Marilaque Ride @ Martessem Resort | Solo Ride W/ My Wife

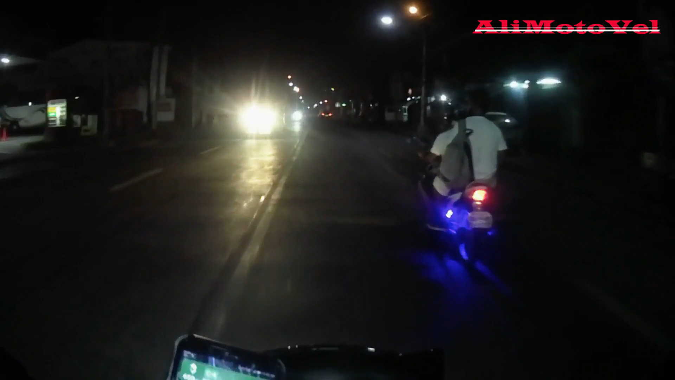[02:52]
Dati gantong oras dito, dami na pumabiyahe.
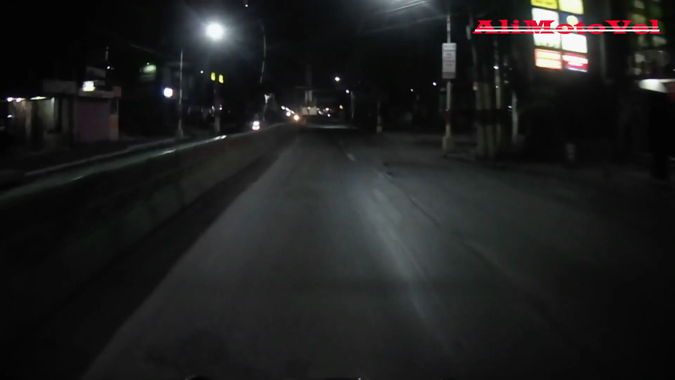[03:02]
Dati gantong oras dito, dami ng tao.
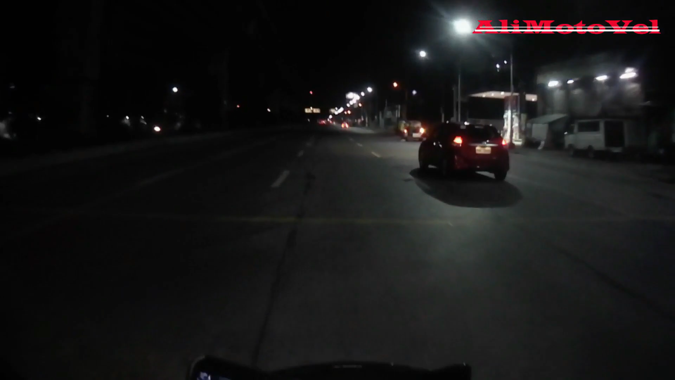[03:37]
Lagi. Sarap. Takbo 90 agad.
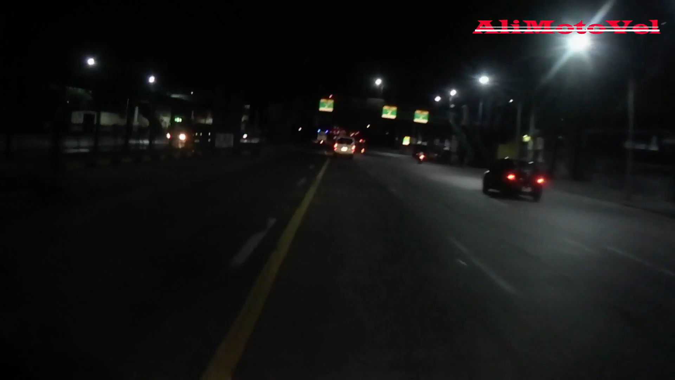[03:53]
Lagi talagang traffic dito sa Balintao.
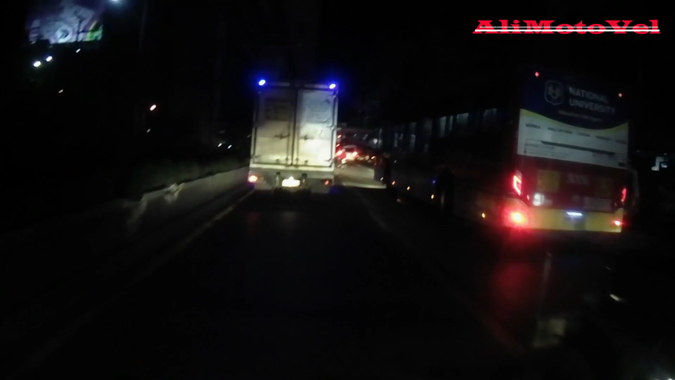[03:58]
Kaiwan ko. Ang dami. Ang dami sasak niyan.
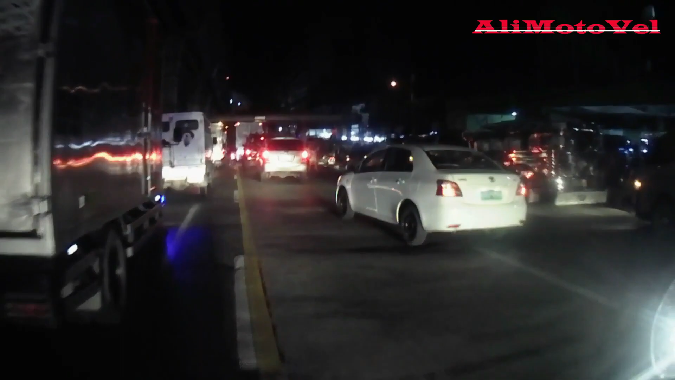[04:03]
Numeron.
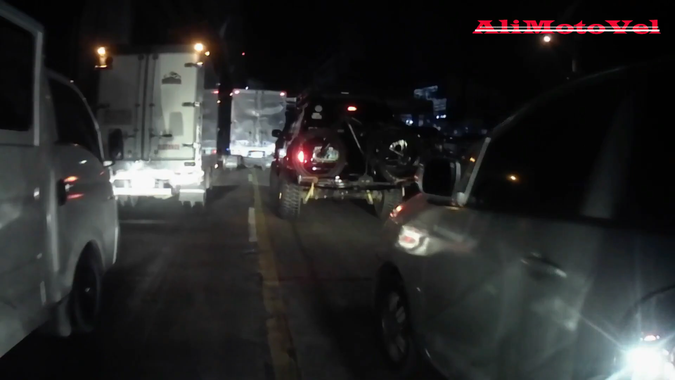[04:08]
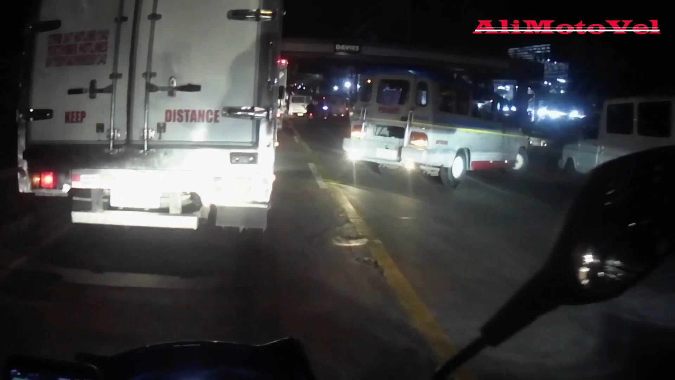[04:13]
Mga deliver ata ng pagkain, dili. Mga mamimili. Grabe pala sakop ng linya dito pag madaling araw.
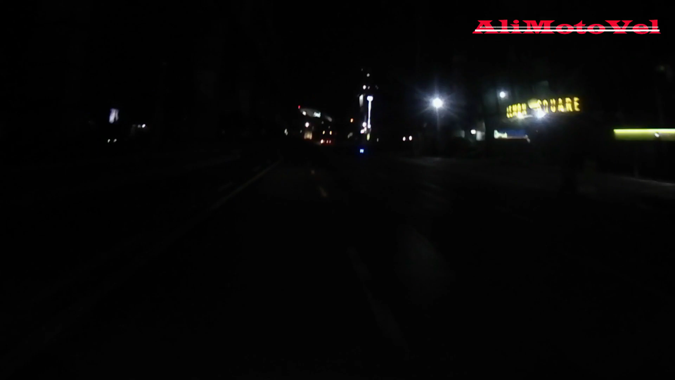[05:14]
Hindi mga lodi, ang hina na ang headlight ko. Nagka-pera-pera talaga ako. Tuhon akong i-upgrade dito yung ilaw. Sa takbo kasi okay naman, kontento naman ako sa takbo. Tsaka na yung pag-upgrade sa ano, sa takbo ng motor.
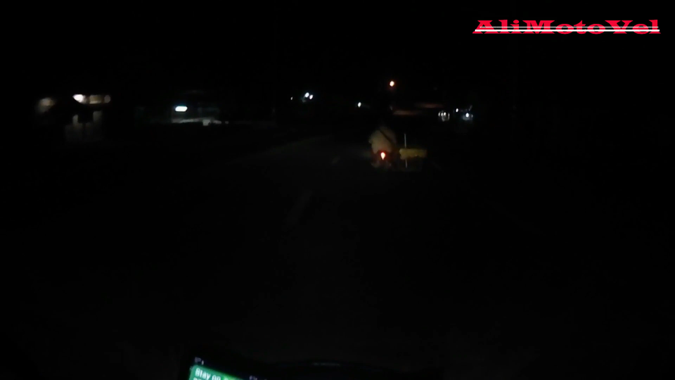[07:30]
Siguro mga lodi, sa tingin ko nasa Marilaque na kami.
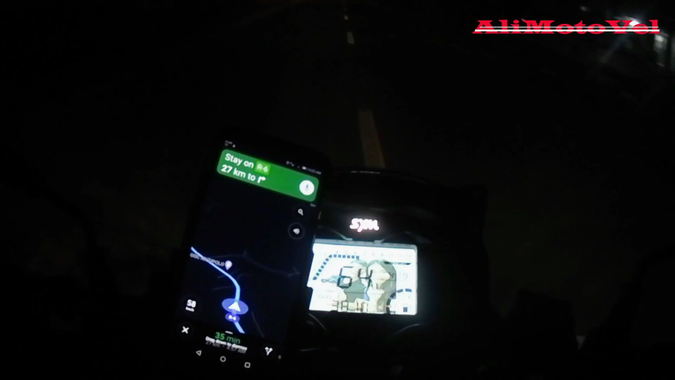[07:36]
Hindi ko lang alam mga lods ha, hindi ko naman kasi alam ito eh. Ngayon ko lang napuntahan ito eh. Pero puro paliko, puro kurbada na nakikita ko. Sina pa ng ilaw natin.
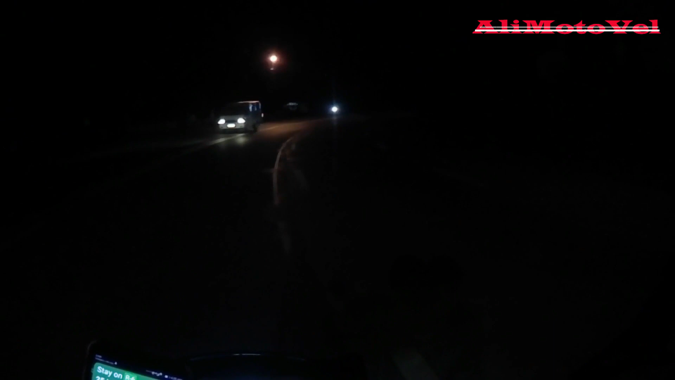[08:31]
Sana sumabay na lang ako doon. Ito na nga, mga lodi, Marilaque na nga. Bumira kasi kanina ng ilaw ko, di ko alam kung may makakasalubong ako o hindi. Diba? Damit pa.